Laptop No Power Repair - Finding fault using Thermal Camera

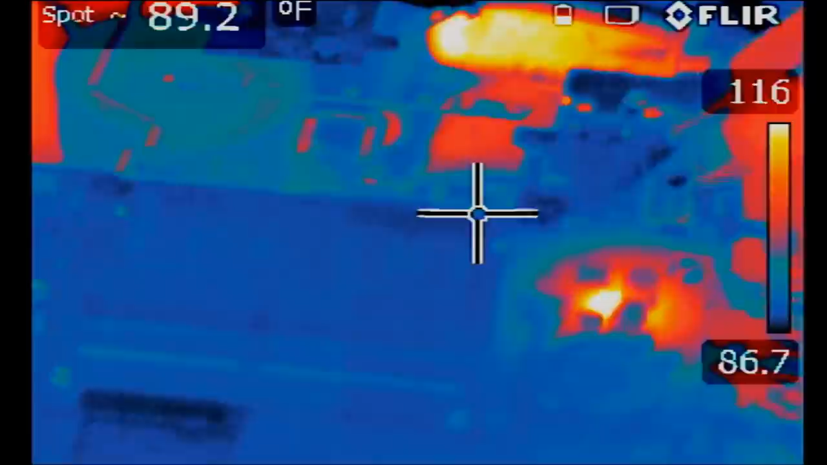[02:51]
On screen: spot 89.2°F, scale top 116°F, scale bottom 86.7°F
We see heat spots right over here. This here is not a heat spot, it's just shiny metal.
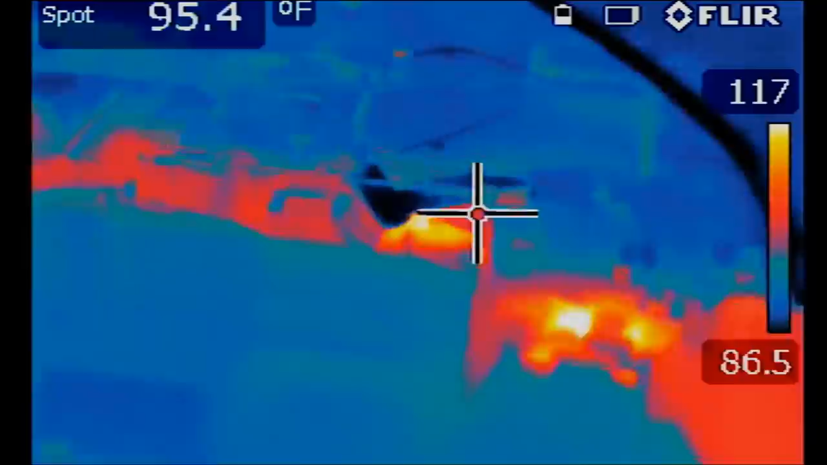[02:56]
On screen: spot 95.4°F
But the true heat spot is right over here.
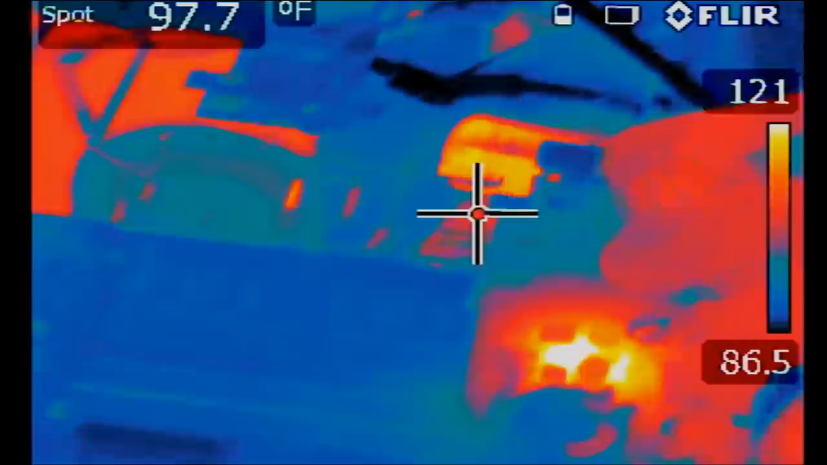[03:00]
On screen: spot 97.7°F
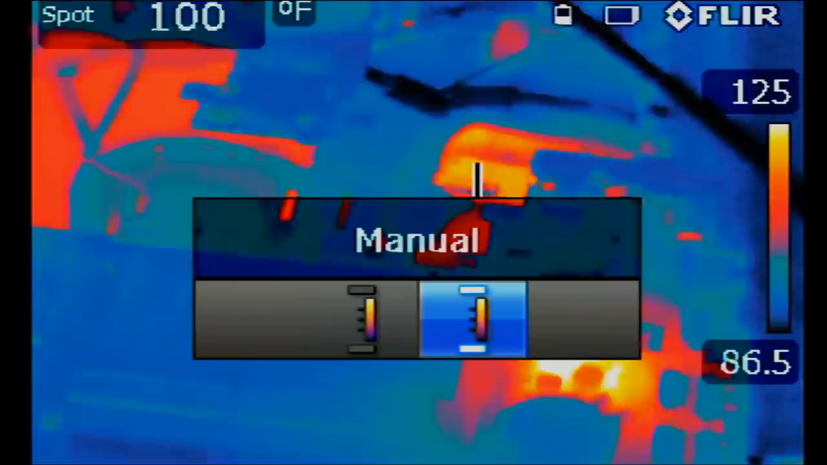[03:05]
On screen: spot 100°F
Let me go to manual mode and bump up the temperature
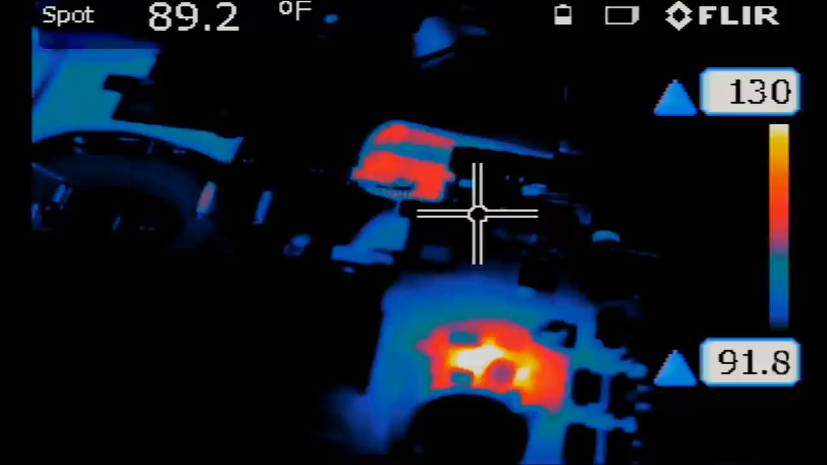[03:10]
On screen: spot 89.2°F
boundary so we can focus on the heat spot.
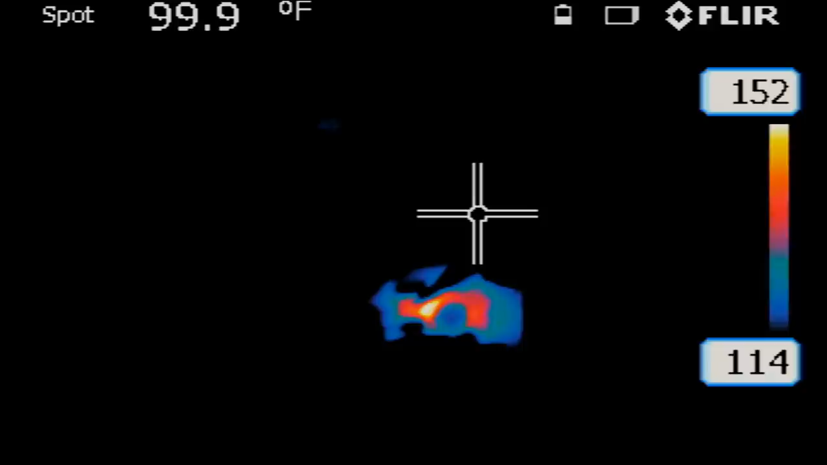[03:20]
On screen: spot 99.9°F
And right here. So I'm going to keep my tweezers on top of the hot spot.
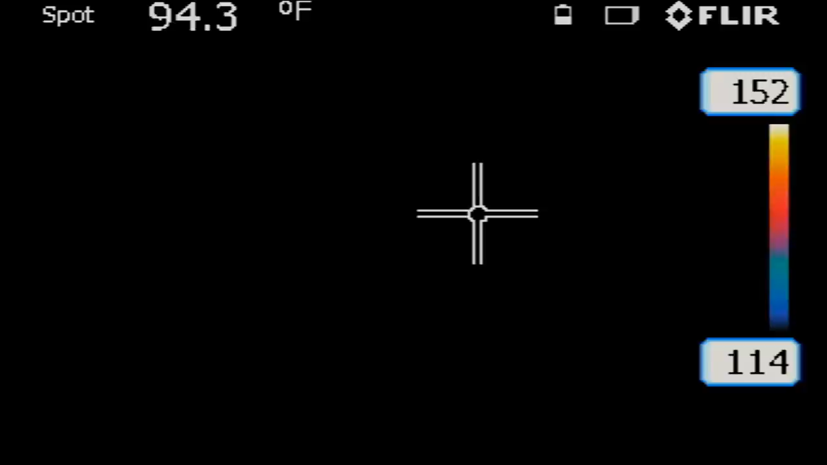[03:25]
On screen: spot 94.3°F
And we'll look at it under the microscope.
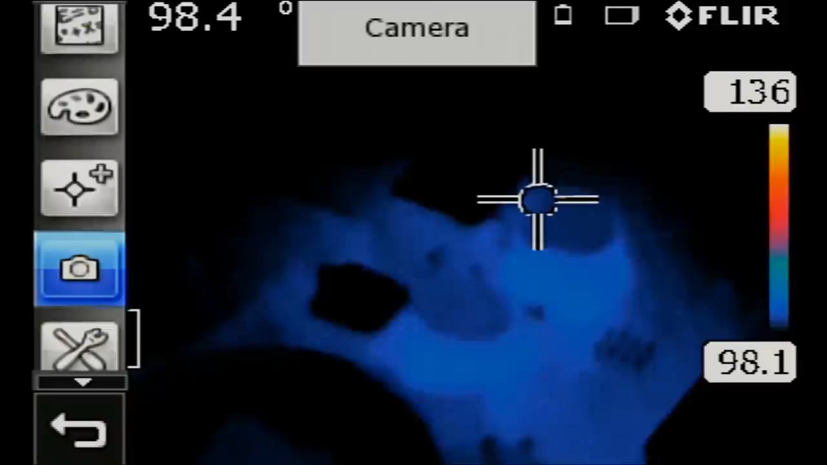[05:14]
Right there, short is starting out from
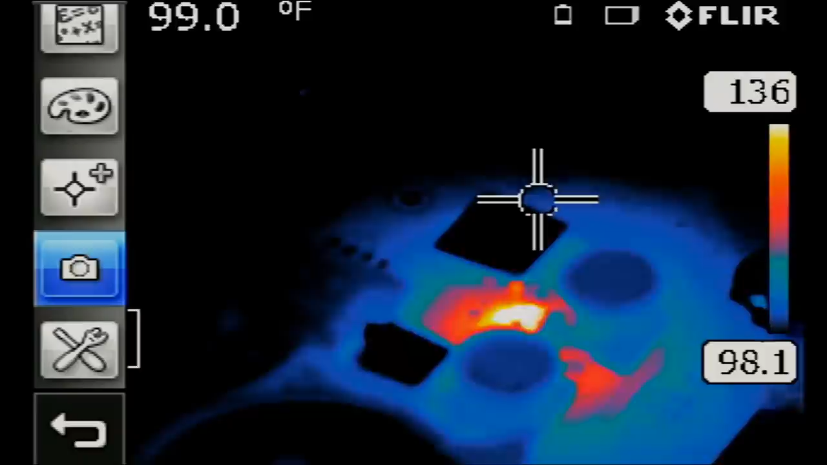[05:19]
On screen: spot 99.0°F
from right over here.
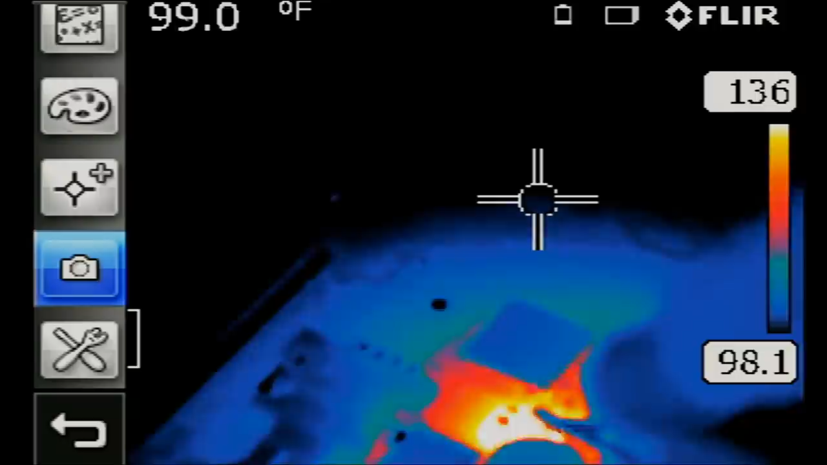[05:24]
On screen: spot 99.0°F
I mean, the hot spot is pointing to this capacitor here, but the capacitor is not testing for short.
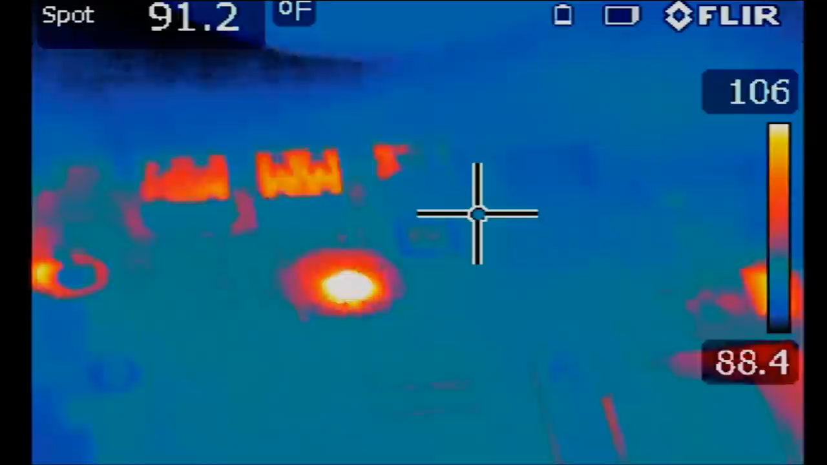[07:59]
On screen: spot 91.2°F
Anything heating up and right there, right there, right there.
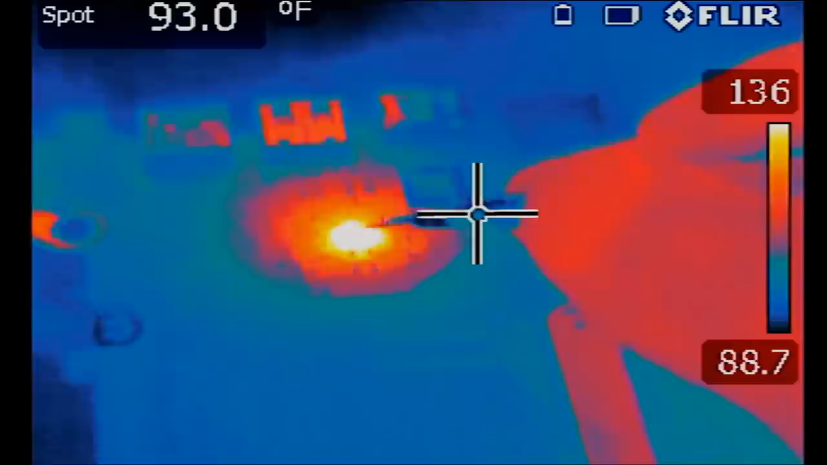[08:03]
On screen: spot 93.0°F
So let's point on this area here and go under the microscope to see what is heating up.
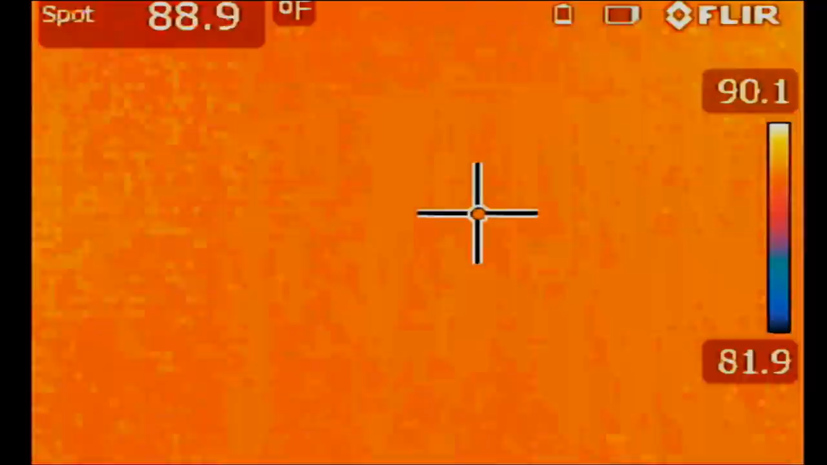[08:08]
On screen: spot 88.9°F
And look at that, it's the chip.